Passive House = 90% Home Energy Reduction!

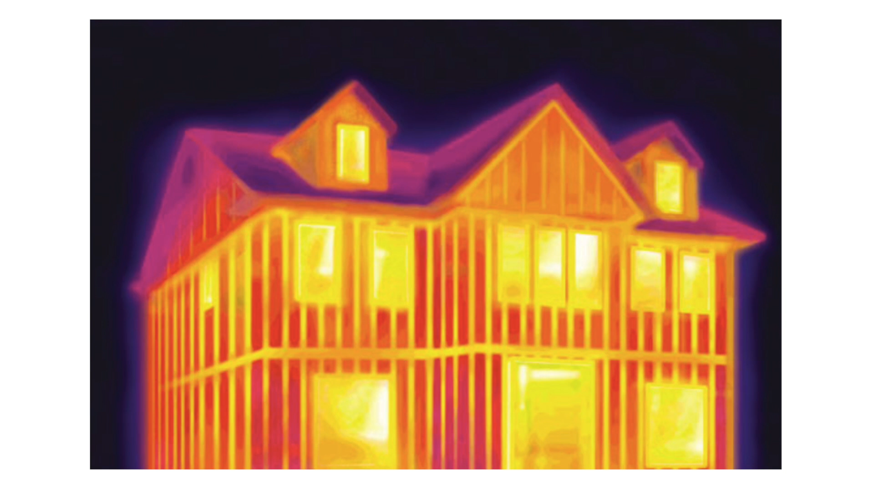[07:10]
which is the energy, to travel through the envelope from the inside to the outside.
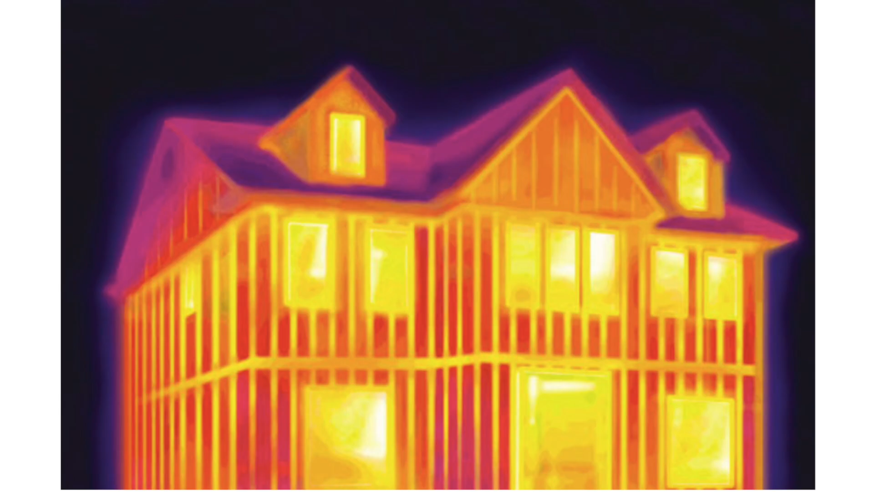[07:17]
It's a continuous path for energy to go out of the building. So we heat our buildings and right away it keeps on going out.